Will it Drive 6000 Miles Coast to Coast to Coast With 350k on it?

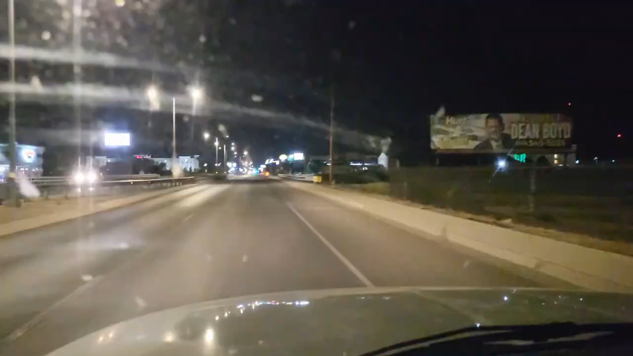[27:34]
Well, here we are. After leaving the junkyard up there in Colorado, I'm down in New Mexico, and I decided to make a pit stop here in Roswell. So I'm still looking for my first alien. There it is. Oh yeah, right there. My first alien. All right. It didn't take long.
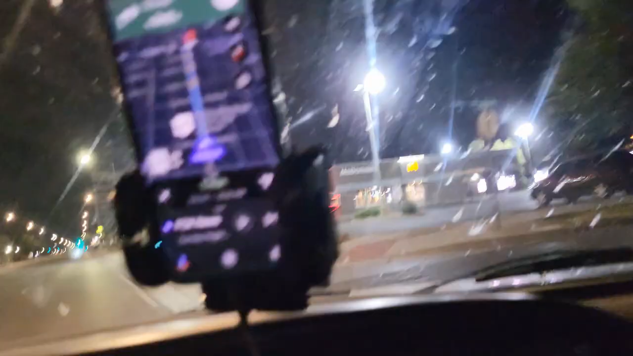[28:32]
Okay, that was a big alien. Let me get you guys situated here. There's been all kinds of them. Here's looks like a little gift shop.
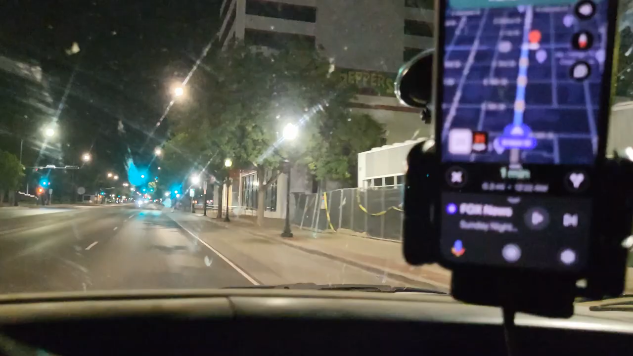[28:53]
Oh, this is gonna be crazy. In a quarter mile, turn right onto West 2nd Street. In a quarter mile. Little rocket ship.
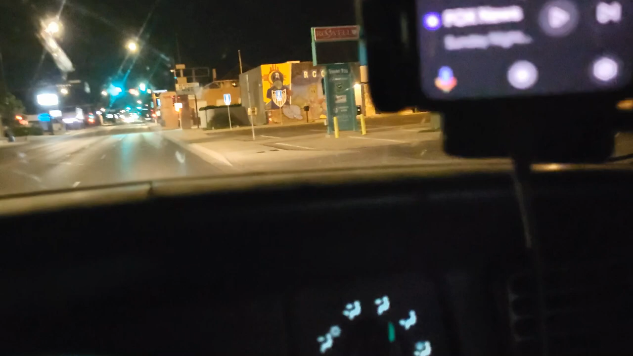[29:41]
At the light, turn right onto North Richardson Avenue, then turn right onto West 3rd Street. Okay. Do what the lady says. Alright.
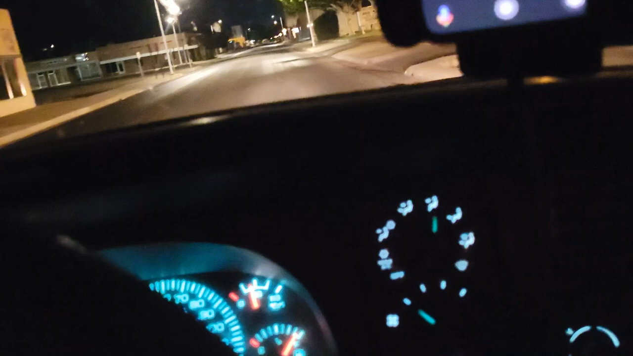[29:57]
And then right on 3rd. Take the next right onto West 3rd Street, then turn right onto North Main Street.
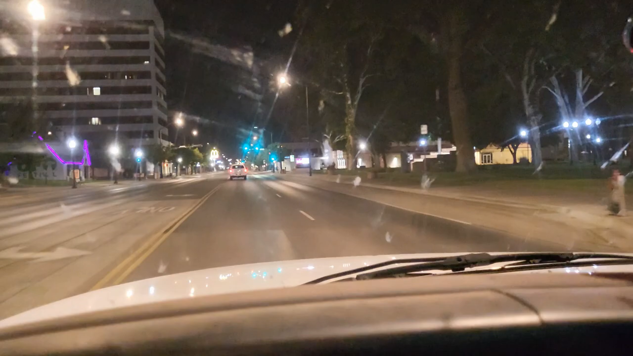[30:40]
All right, so we are headed back the other way. It looks like not very far, about a mile and a half back from where I came. So not a major deal,
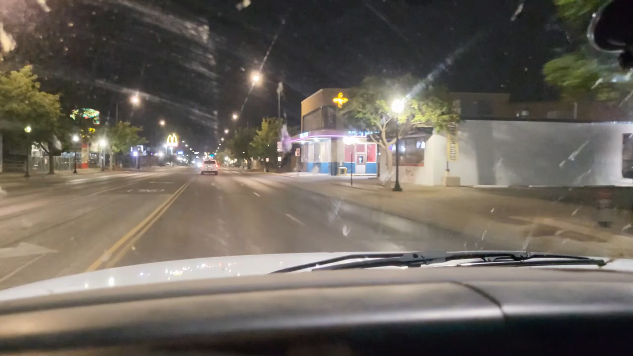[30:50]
but there's a lot of alien things going on around here. Well, we're go find our hotel. I got some video editing to do. Oh, that McDonald's looks like a big spaceship. That was interesting.
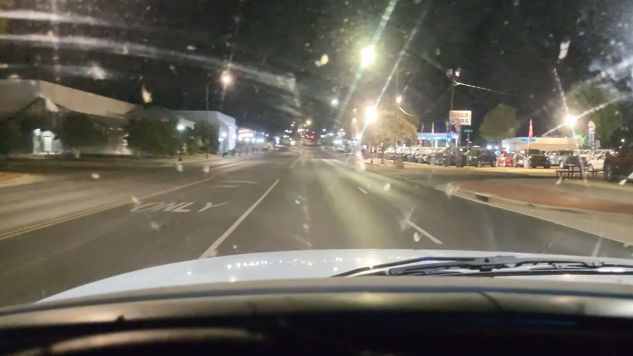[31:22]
Yeah, sorry about the windshield, but driving at night, you know, what you gonna do?
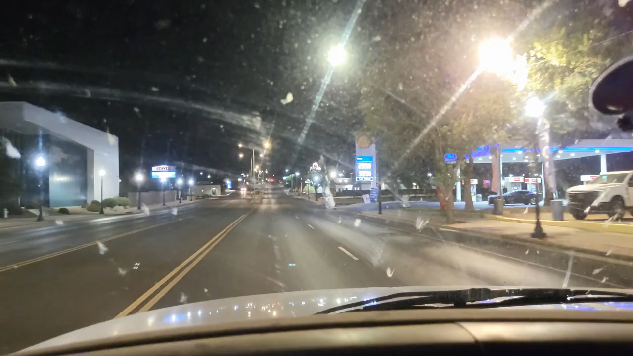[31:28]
There it is. There's my hotel. I had to stay here. The Roswell Inn. Your destination is on the right.